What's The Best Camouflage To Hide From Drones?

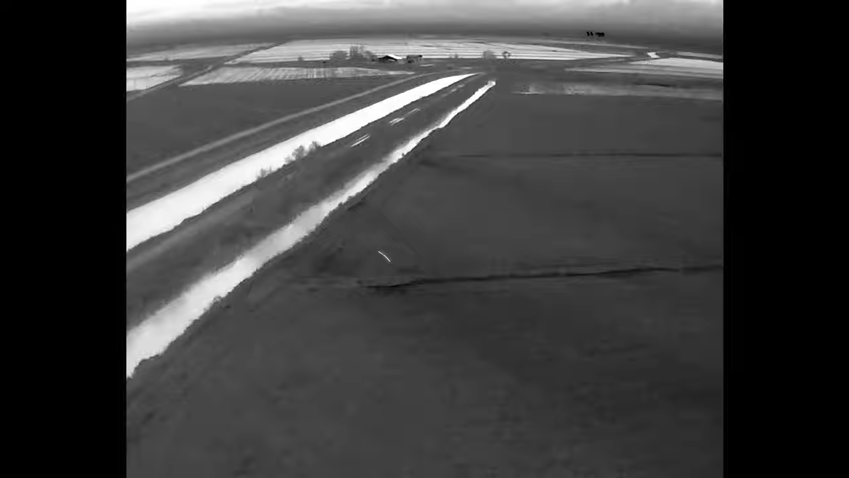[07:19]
I immediately picked up on a heat signature on the opposite side of the check,
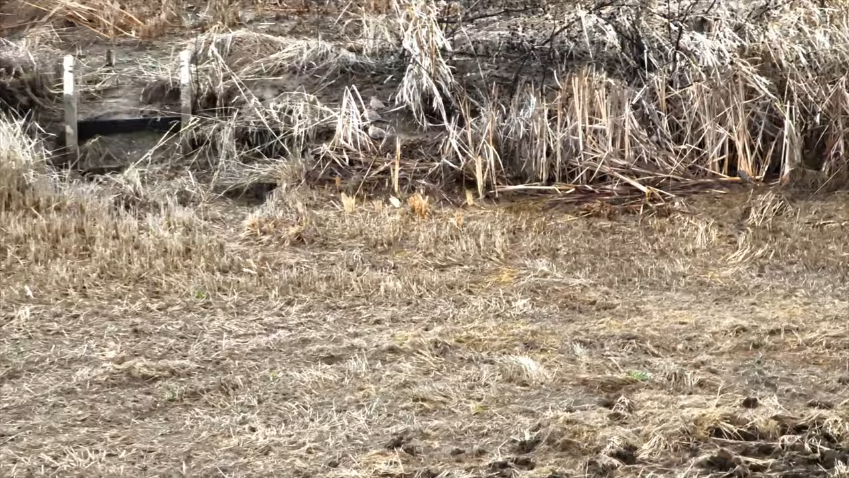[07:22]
which I thought was him pulling a fast one on me, and it ended up just being doves.
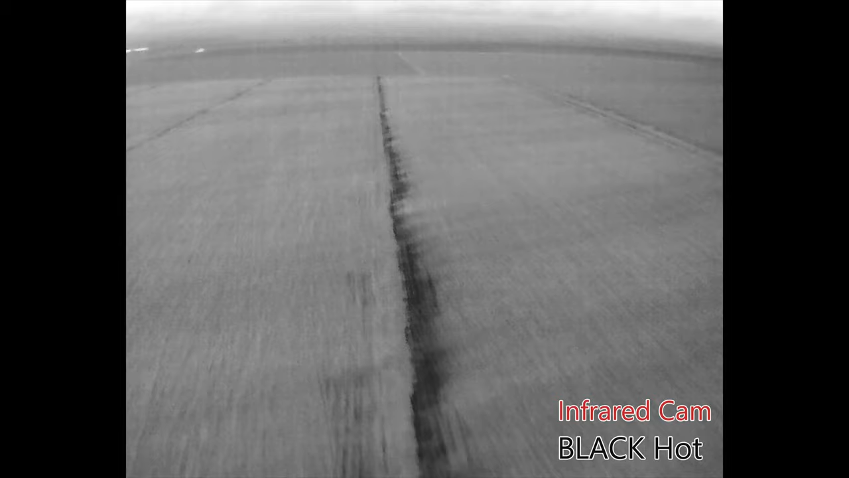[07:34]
While Travis considered taking a nap in the Ptooles,
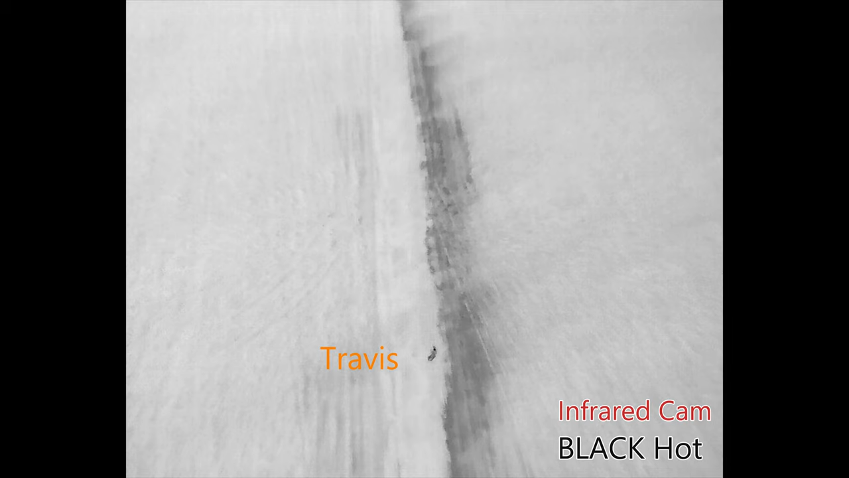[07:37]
I decided to fly back the other way using the infrared, and what do you know, I found him easily.
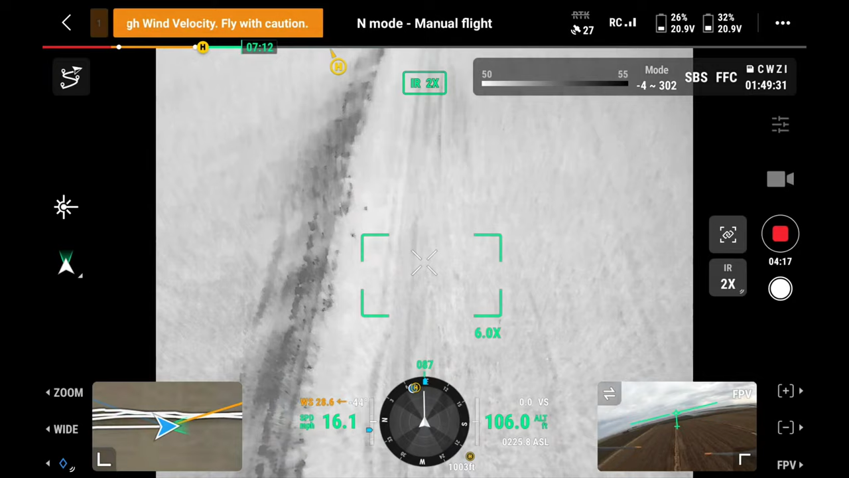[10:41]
And then I was like, okay, just when I was starting to get a little bit worried was when you texted me.
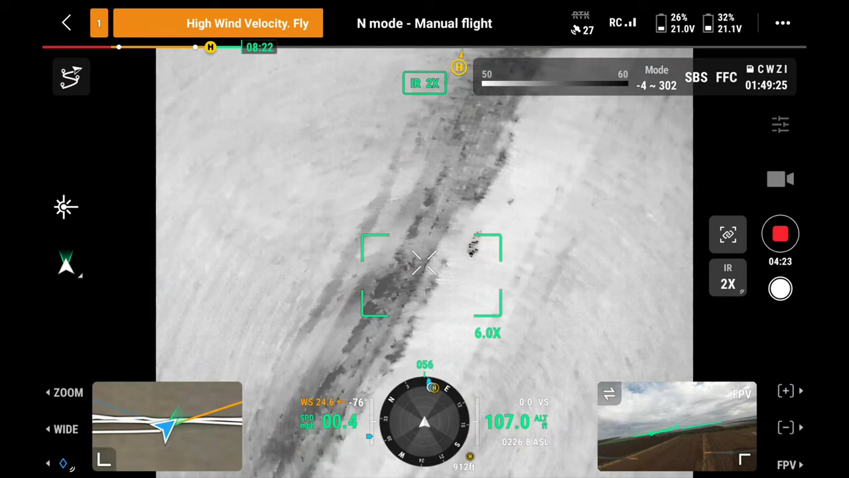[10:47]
Well, I found you, but this time I definitely found you with infrared.
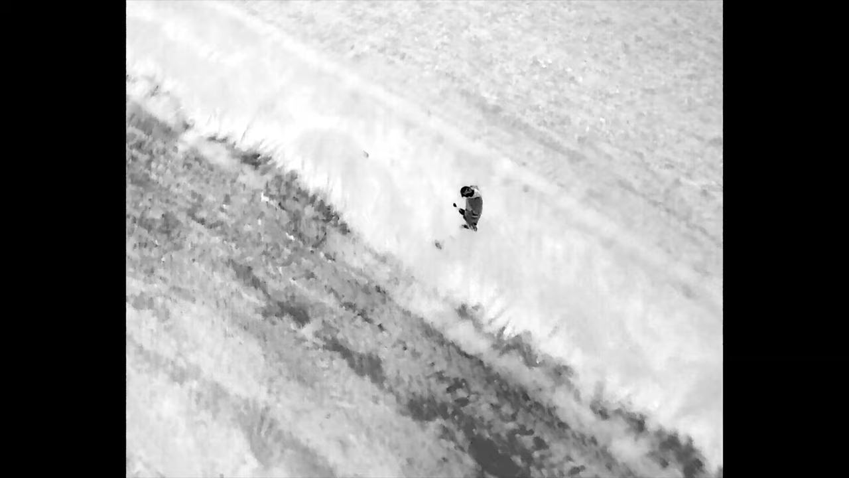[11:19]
To no surprise, it provided zero protection against the thermal due to it being made of the same exact material.
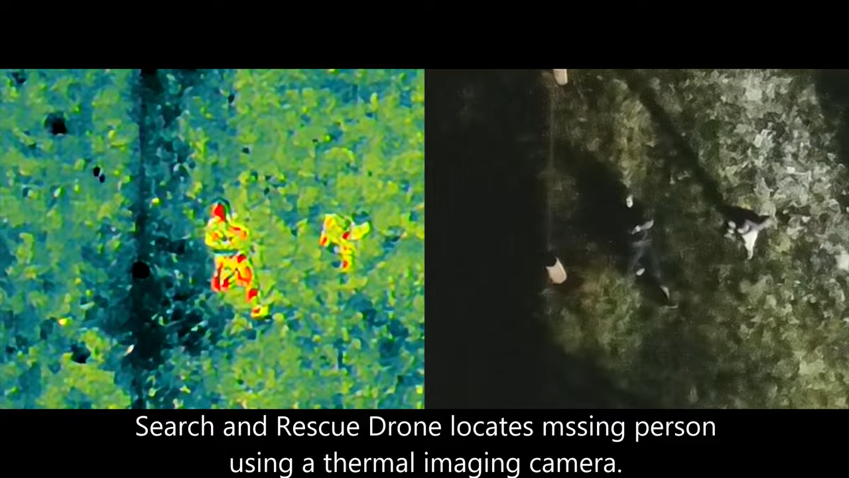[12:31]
They stood there and like were making sure she was okay. And when they stepped off the mud after sitting there for like 30 seconds, it, the mud was off.
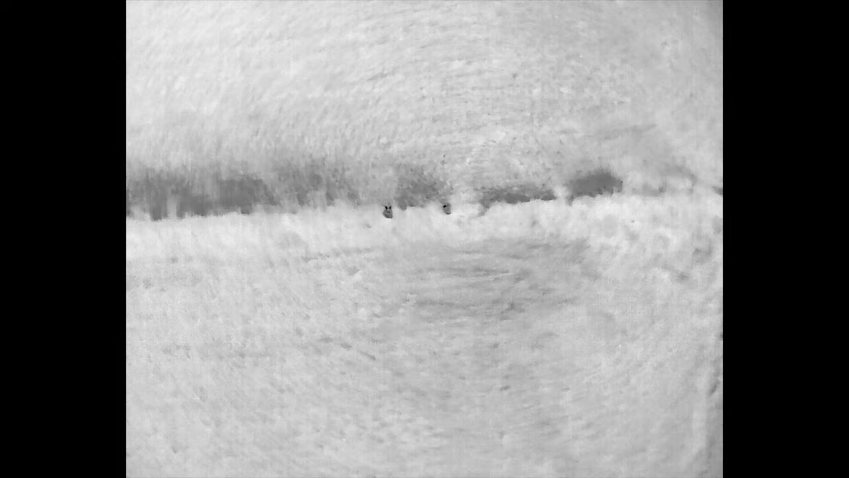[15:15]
The only thing that really showed up heat-wise was our exposed legs and hands and the controller I was using to fly the drone.
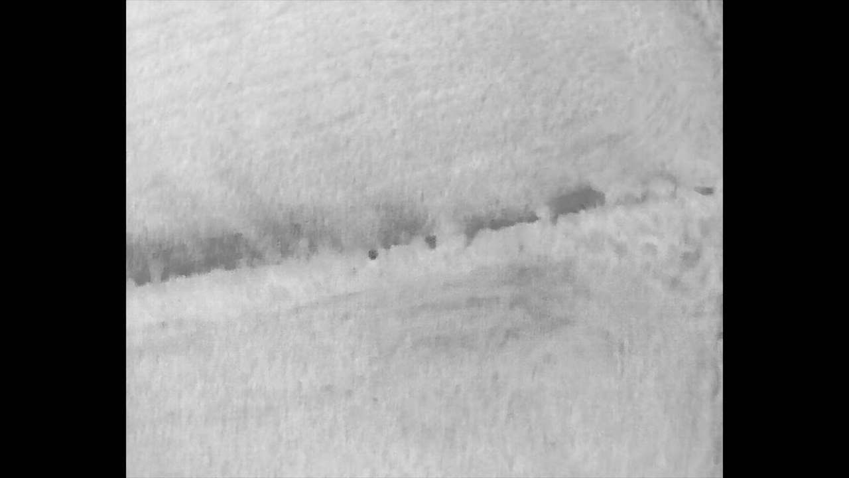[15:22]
From certain angles, we seemed to blend in to the thermal signature of the background quite well. Since we blended in fairly well on BlackHot, I decided to cycle through the other color settings on the infrared camera to see if we showed up on any of the others.
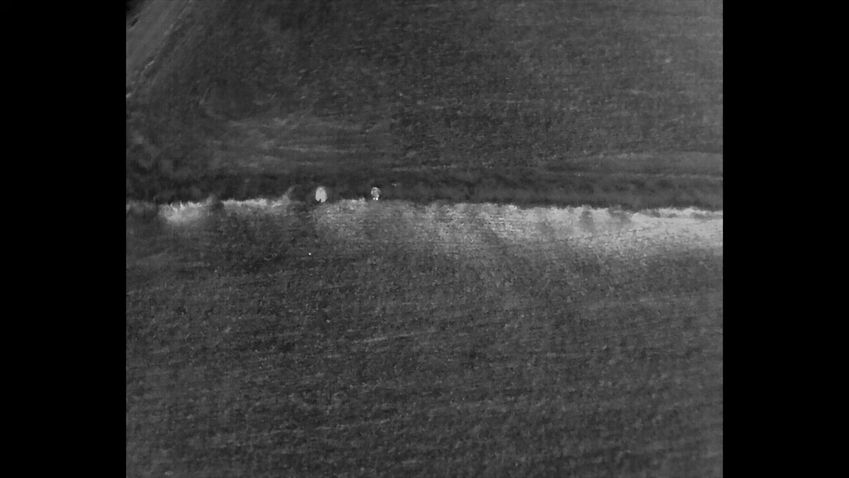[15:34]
I feel like the results kind of speak for themselves,
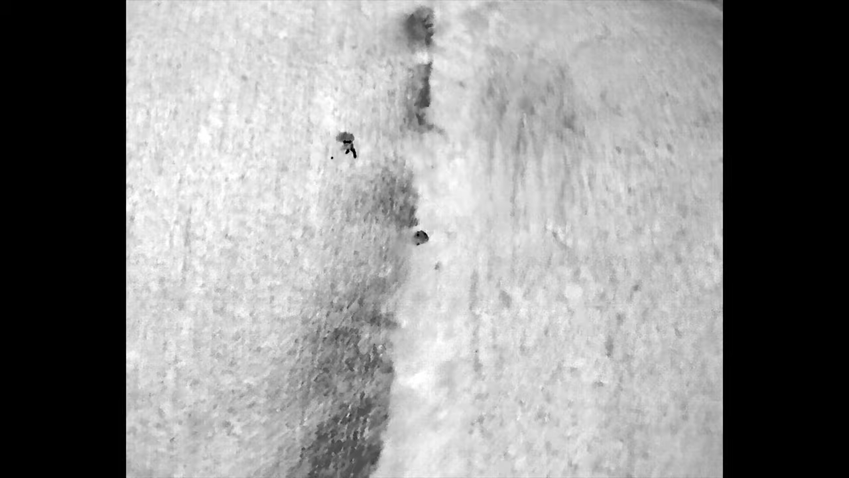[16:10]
you can barely currently see the GoPro next to my right foot because it wouldn't stop falling over into the mud.
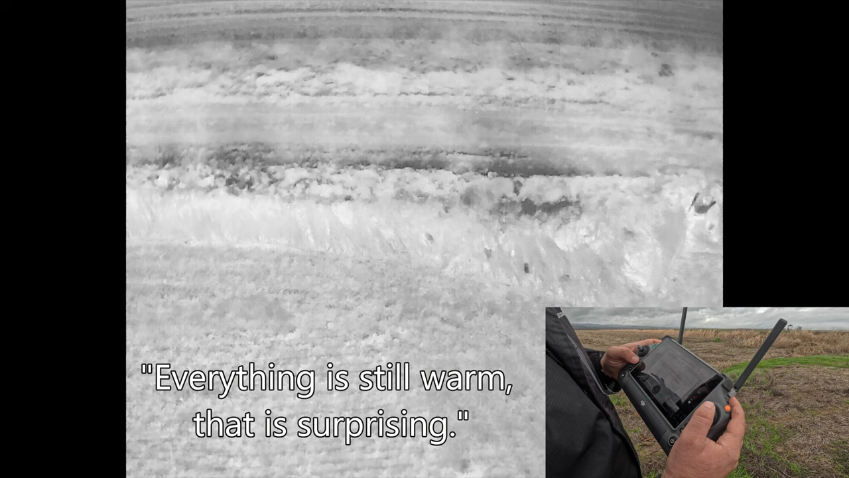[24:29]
Everything we carried out here, it still has that much residual heat.
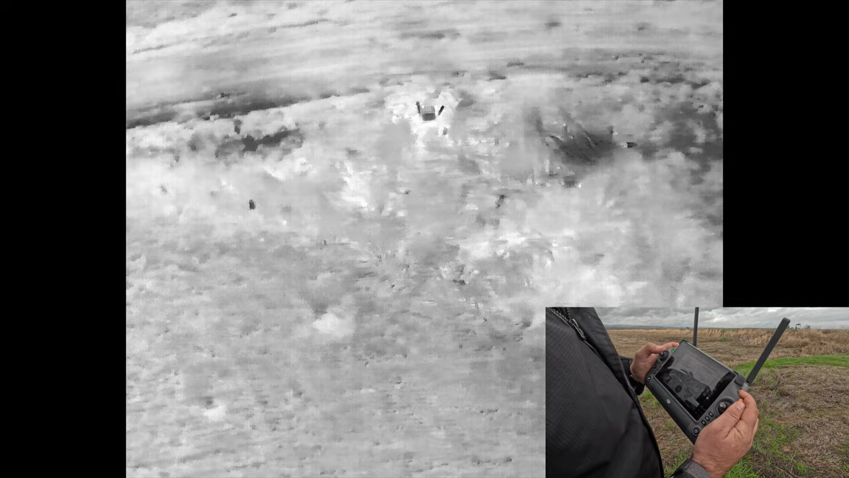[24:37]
That is interesting. Especially that plate. Those plate carriers are prepared over here. Yeah.
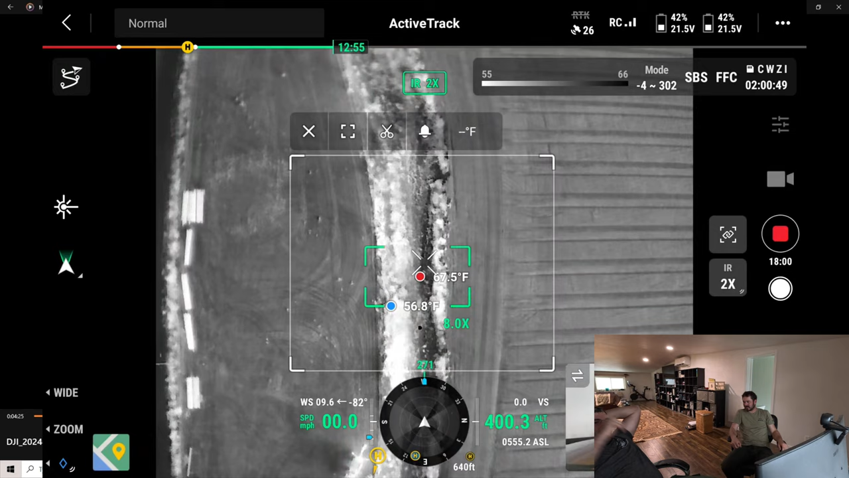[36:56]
I wish I, I wish I'd had it up because I can draw a box on the screen and it'll have a red dot on the, inside the box.